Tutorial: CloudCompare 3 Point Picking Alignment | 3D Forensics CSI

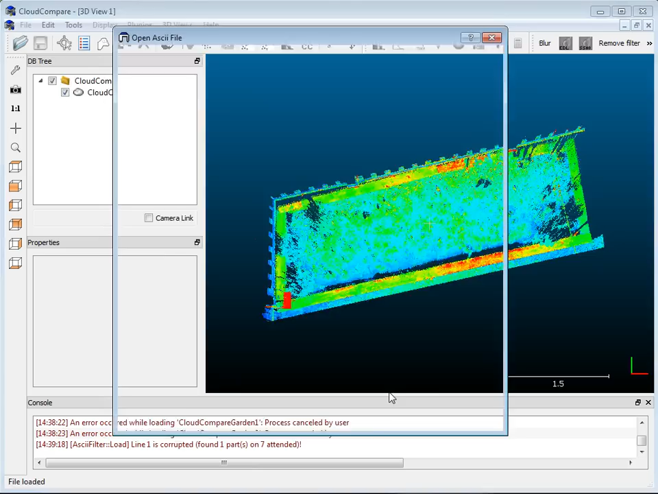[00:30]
Just when you're doing the importing, it's just a file open, you'll see that I've opened a PTS file XYZ,
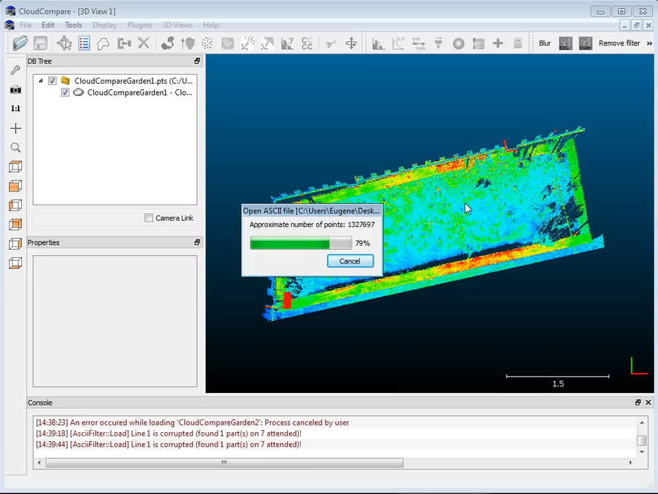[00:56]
Okay, so if I shut the one that I just imported and go back to the first one, you'll see here that I have the intensity colors on.
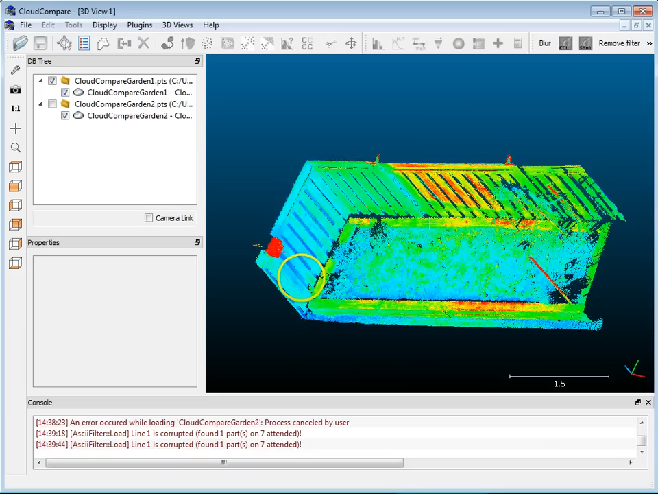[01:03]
And if I want to shut those off, I'm just going to click on the Cloud Compare,
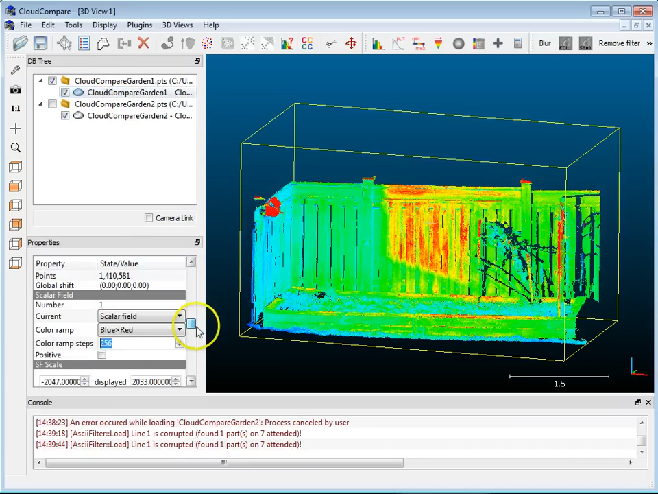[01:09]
go down here, where it says Scalar Field, I'm just going to say None, don't display any. So I've just got the point cloud itself. So I'm going to bring both of them back on.
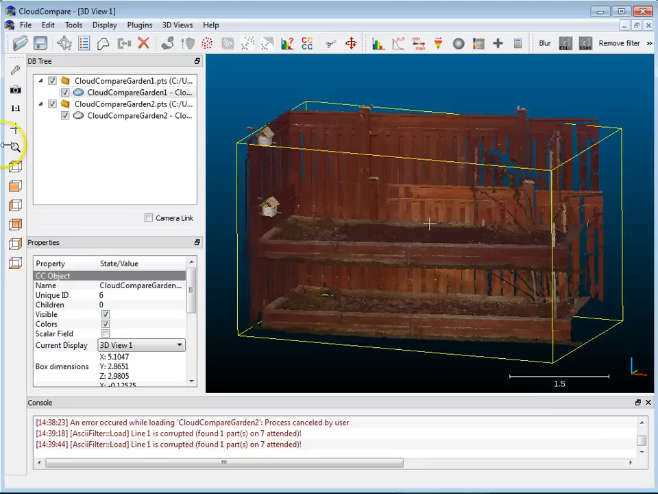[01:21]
And before I go in and show you the three-point picking, I'm going to do something else, which is show you a little bit about the segmentation tools. So I'm shutting off one cloud, and what I want to do here is I'm going to cut off part of the fence here and just keep the bottom part of this, this is just a small garden, and we'll do that first.
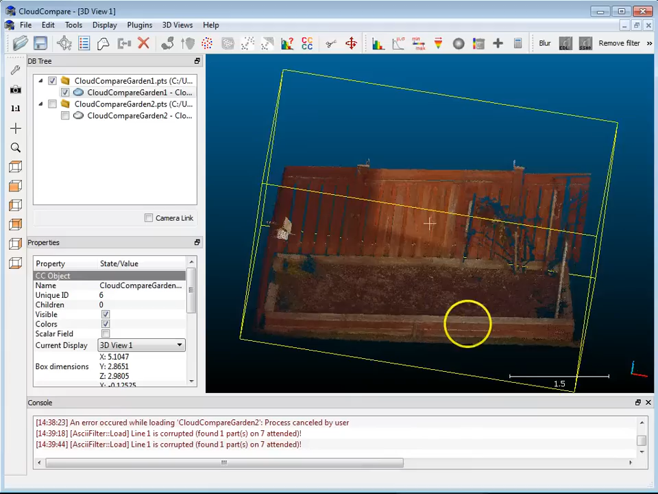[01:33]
So what I will do is I'll go up here, and it says Segment, I'm going to use the Polygon tool, and I'm just going to click around the bottom base here, like so. And I'm going to click, and when I'm finishing, I'll right click, and I can choose here Segment In or Segment Down.
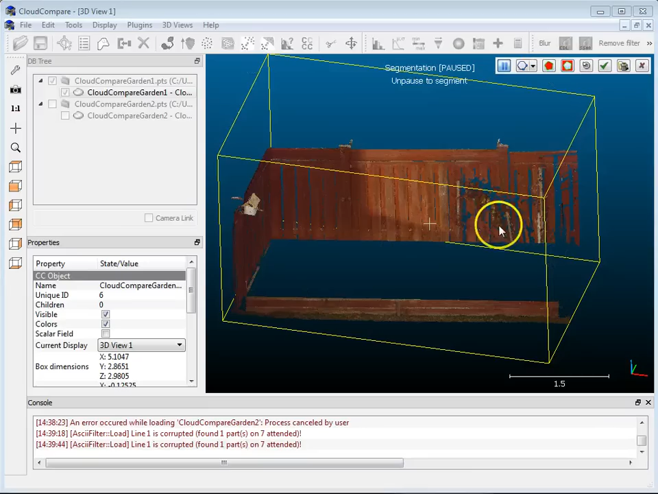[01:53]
So I'm going to choose Segment Out, it pulls it out, and I'm just going to say, yeah, that's fine, that's what I want. And what it's done here on the left in
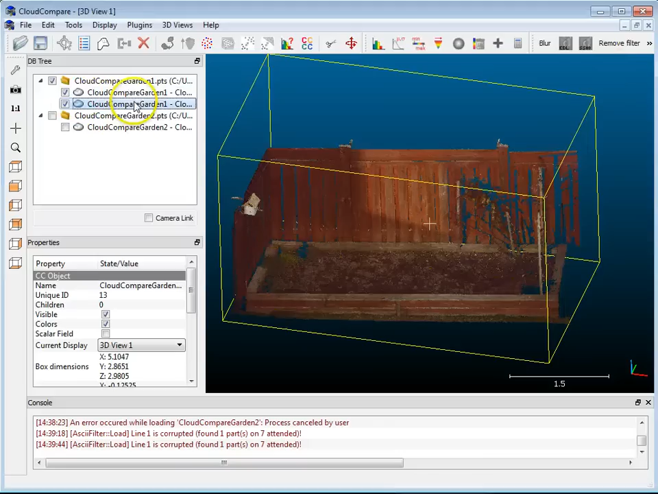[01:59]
the little tree is that it's broken them up into two. So if I click on one, click on the other, I can eliminate one.
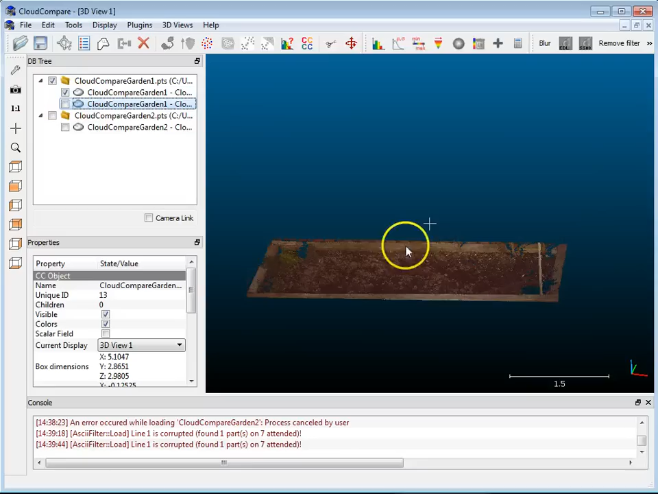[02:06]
So this is what I wanted here, so I've got it. I'm going to do this to the other one as well. I'm going to shut off the first one.
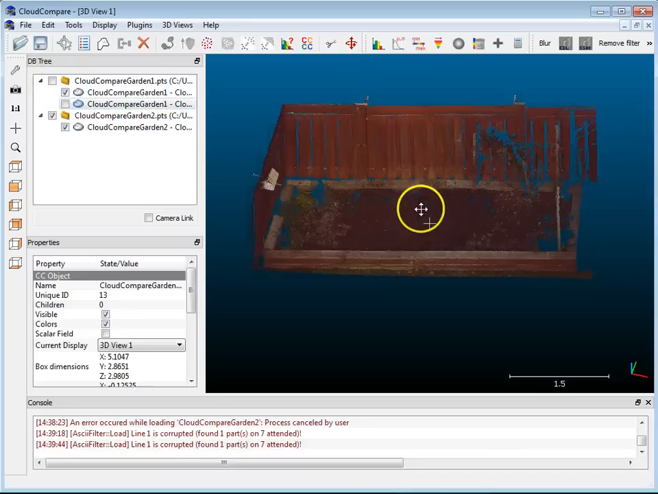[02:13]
I'll go to the second point cloud that I have here, and I'm going to segment this one as well. Click on the Segment tool. I'm going to use the Polygon select.
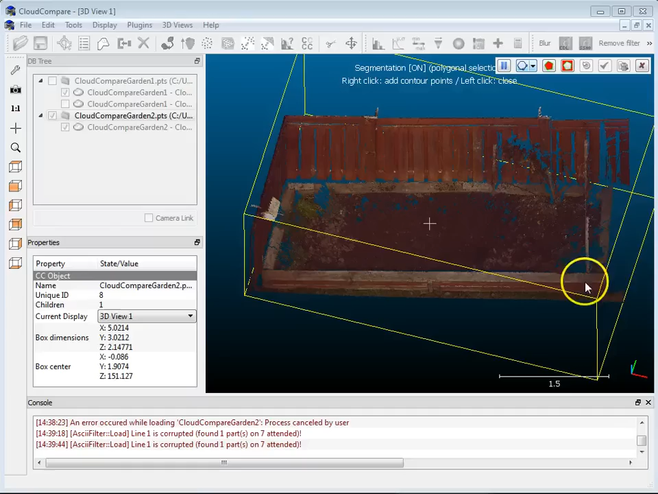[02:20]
Click around the base of this garden, like so, and I'm just going to choose the Segment Out again. It cuts it out, and I'm going to accept that. All right. So now I've got one.
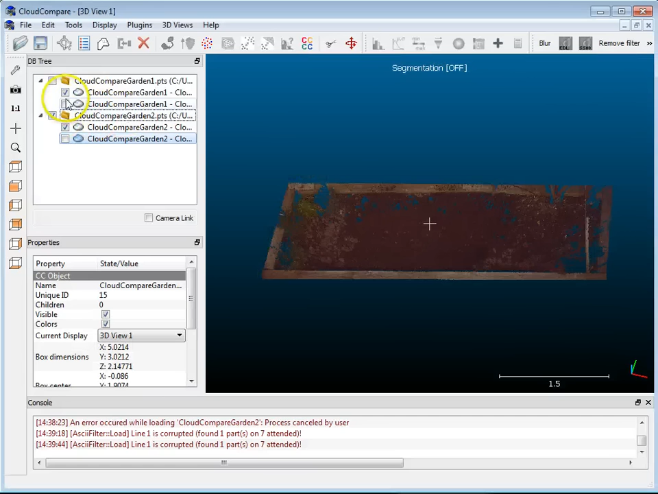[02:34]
I'll show this one. I've got two. So this is an interesting case here because when you have two point clouds that are similar, they're actually not that difficult to automatically register together. So, you know, it has a lot of points, a lot of things that it can do. But if they're very, very different, then it becomes a problem.
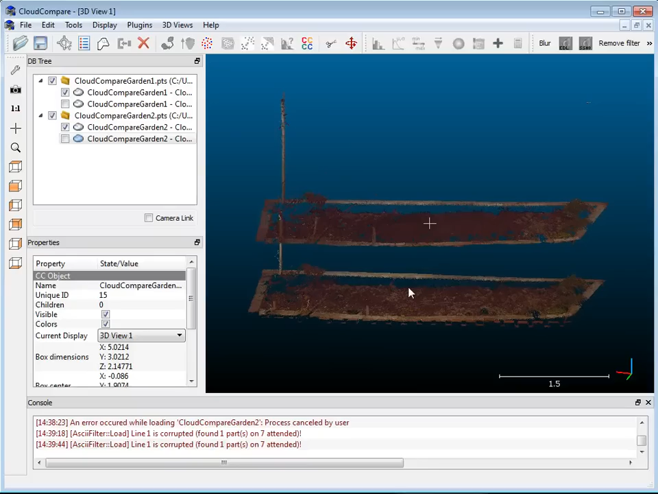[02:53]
And, you know, that's where three point picking will help.
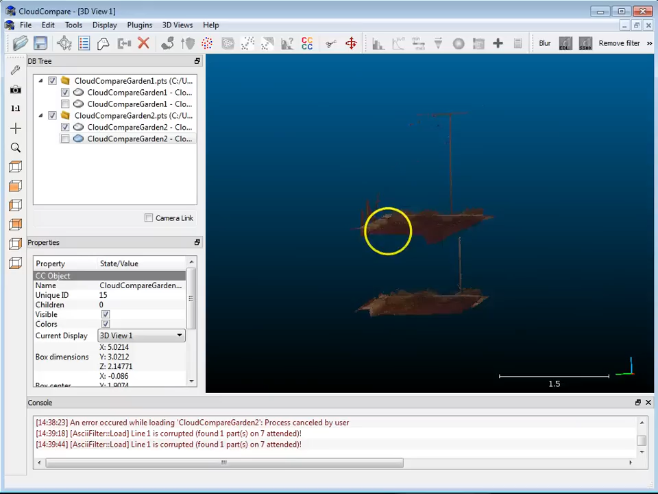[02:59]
Now these two that I have here are somewhat different. If you go to the front view here, you'll see that one has a hole dug out of the garden and the other one doesn't.
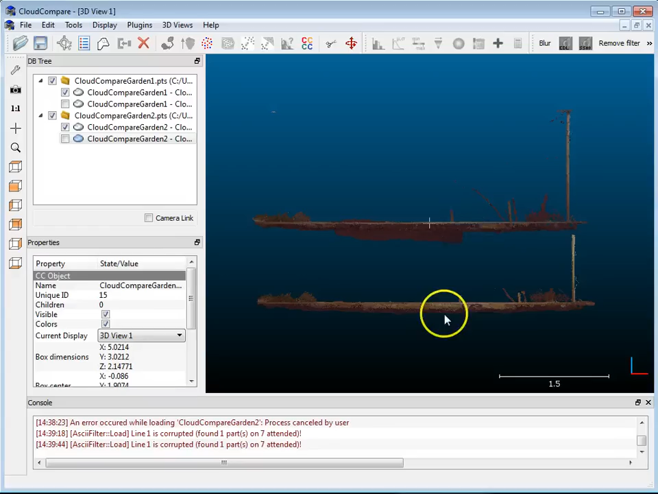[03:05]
So that's the difference between the two. However, they are more or less similar.
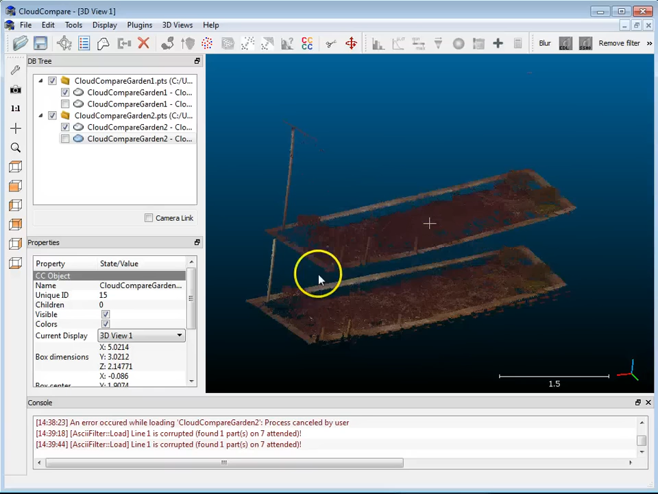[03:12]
So this may not be the right application,
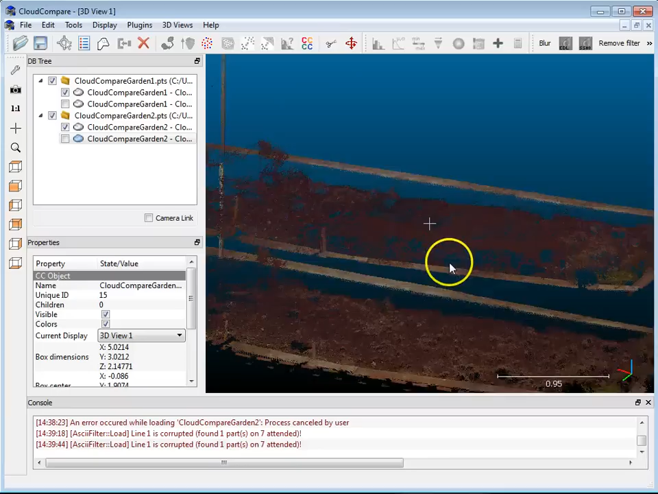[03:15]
but for a demonstration of showing you basically how this would work, I think it'll be okay. So I have both clouds on right now.
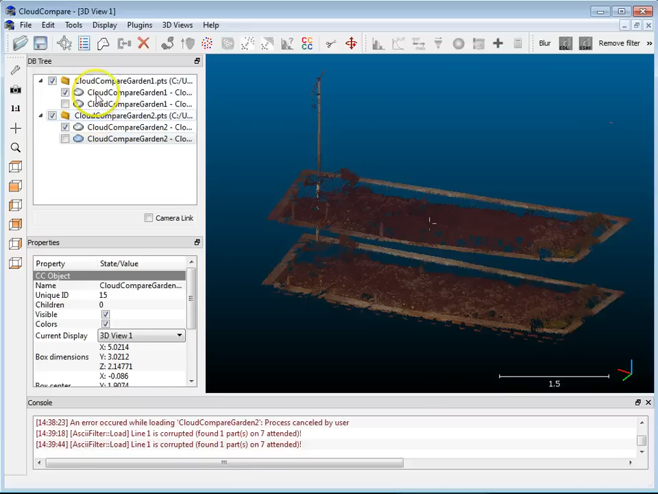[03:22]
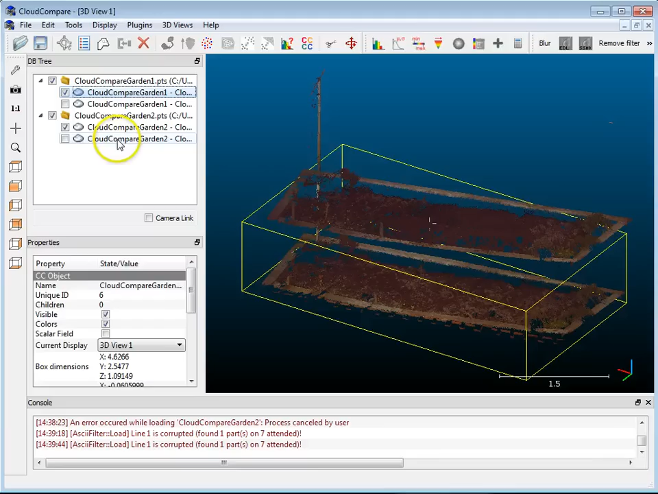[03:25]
I'm going to select the two clouds by control clicking, and then I can choose the option here, align two clouds by picking. So I'm going to do that. And one will be the reference, one will be the model, let's say, or what will be aligned. I'm just going to, it doesn't matter.
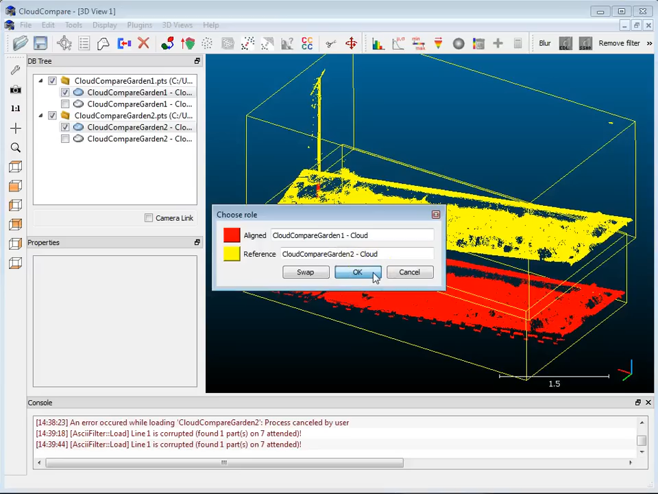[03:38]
At this point, I'm just going to hit okay. Alright. And I've got this little menu that comes up now.
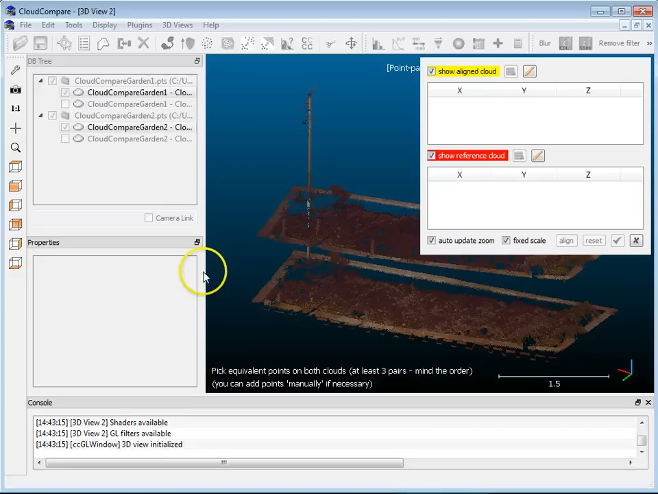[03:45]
So, I'm going to see if I can shrink this and move this over.
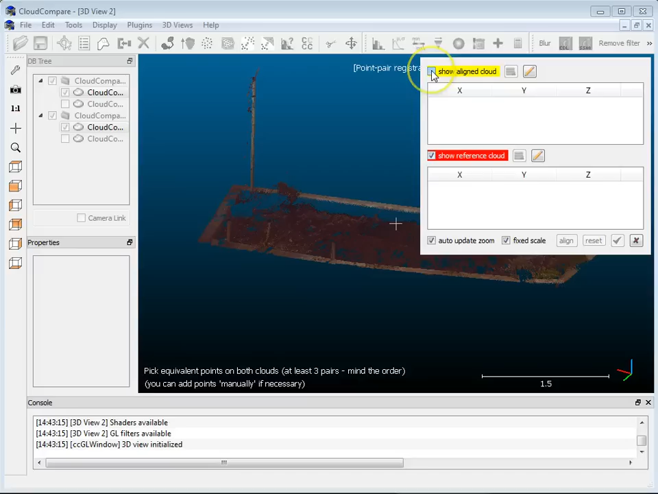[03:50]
I'm going to shut off the aligned, and I'm going to go just to the reference. And from here, I can start picking points.
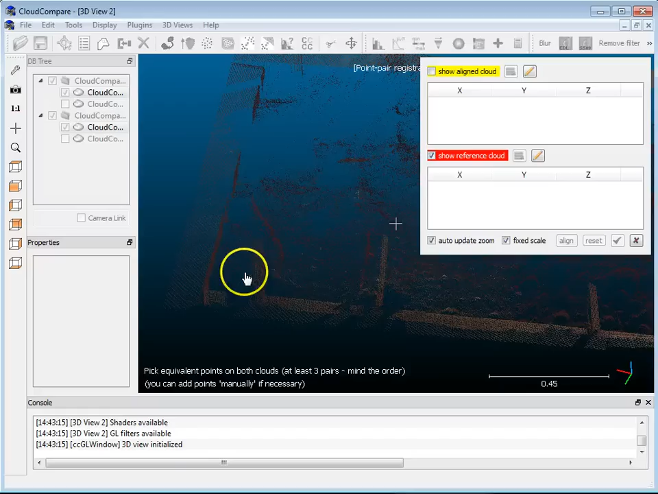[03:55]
So, I'm going to increase the point size. And let's say I pick a point, oh, I don't know.